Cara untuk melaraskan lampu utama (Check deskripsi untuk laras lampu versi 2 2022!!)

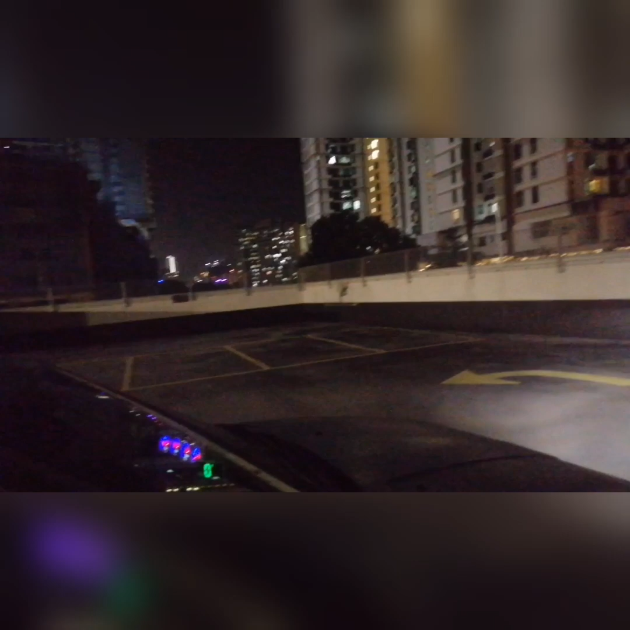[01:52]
Sebab bila nak adjust waktu pagi ni, kita tak nampak pencahayaan contohnya macam kat depan ni.
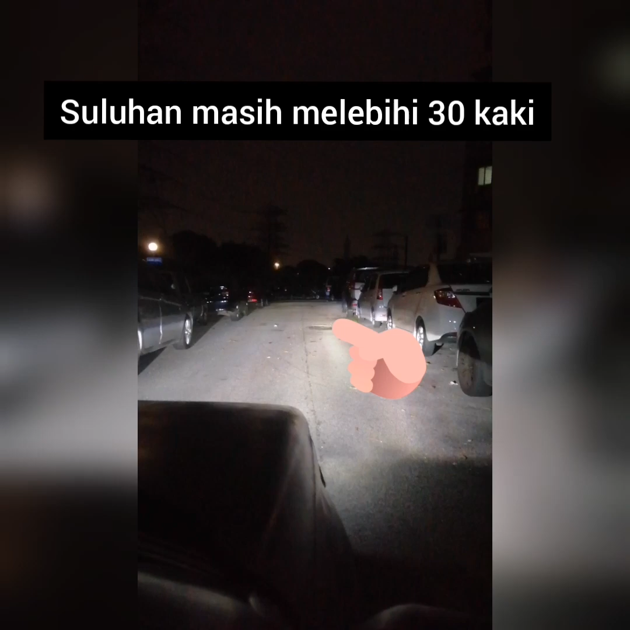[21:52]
Kalau ikut aku compare kan bumper belakang tadi, lebih kurang jarak tu juga. Jadi tak adalah terjejas sangat walaupun kita adjust ketinggian dia. Masih cantik lah.